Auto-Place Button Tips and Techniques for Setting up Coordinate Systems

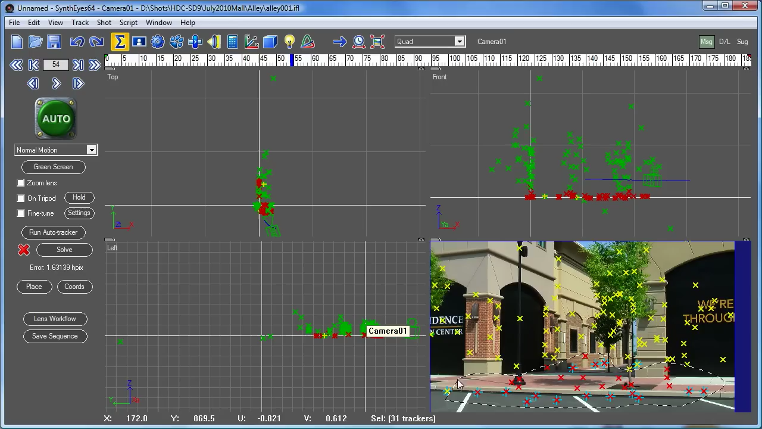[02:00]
And, you know, sometimes it might be just some particular area of the scene that we're interested in concentrating on, and there's a lot of other stuff involved as well. So we can hold down the shift key and hit place. And that tells SynthEyes just to consider those preselected set of trackers when it goes to locate the ground plane or sidewall or backwall.
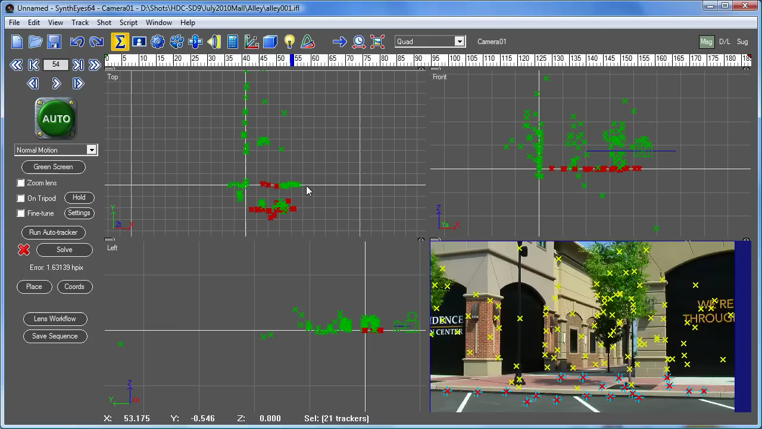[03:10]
Now, part of what the placement tool is doing is deciding what to use as the ground plane, but it's also going and taking a look at the structure of the points to find the best orientation for the scene.
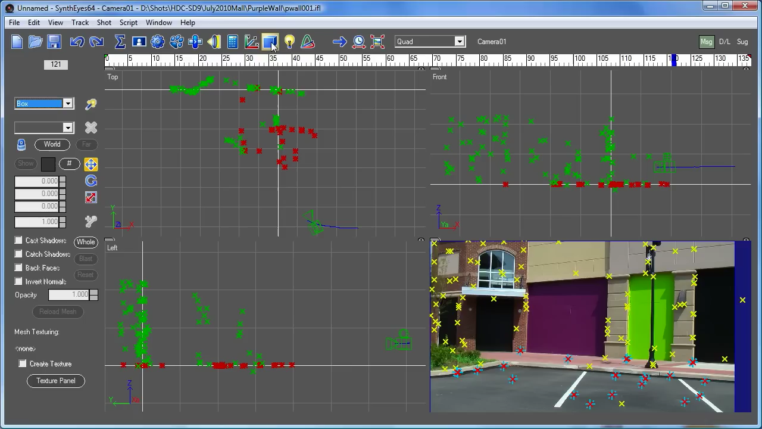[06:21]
But another possibility, you know, no matter how we've done it, is that with this particular method, we can actually go and now do a manual alignment very easily. So I just went to this 3D panel. I turn on this whole button and the whole button allows me to move not, not just the camera on one particular frame, but the entire scene. So let's go and rotate the entire scene. So now I just pulled it to bring that one back wall into alignment.
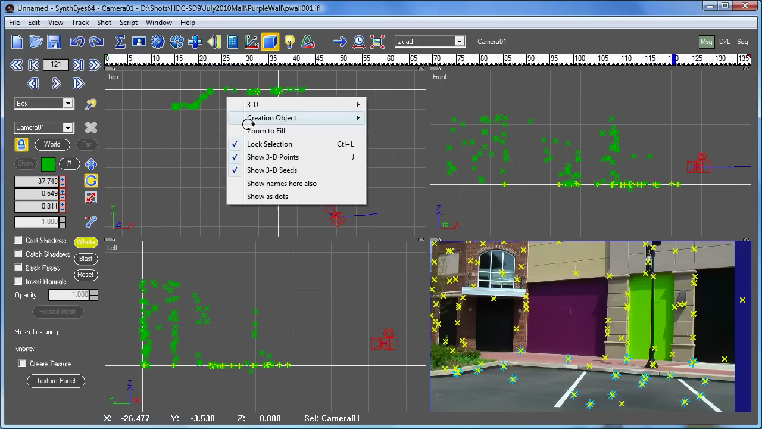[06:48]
And maybe I want to go and bring the whole thing so that this corner here is at the origin. So I can just go and move the whole scene around. And if you notice over in the camera view, nothing's really happening because everything is staying perfectly lined up. So I can do that either in the view over here or sometimes if you need to adjust the ground level, say, you know, you can go and just hit one of those particular spinners so that you don't mess up some other axis that you like. You can just go and fine tune something. So that gives you a whole lot of control,
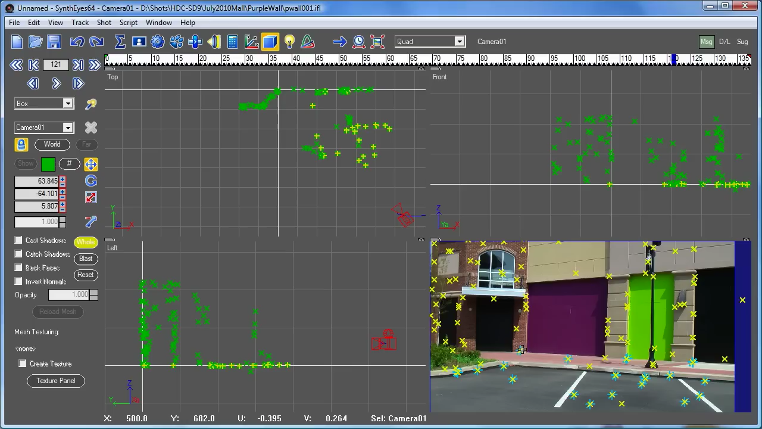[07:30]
final control, over what the coordinate system is. And now let's go back and look at the camera view and think about what these coordinate axes mean on the individual trackers that are used as part of the ground plane. Those are there, those are Synthi's standard indicators that say that that point is being used as part of a constraint.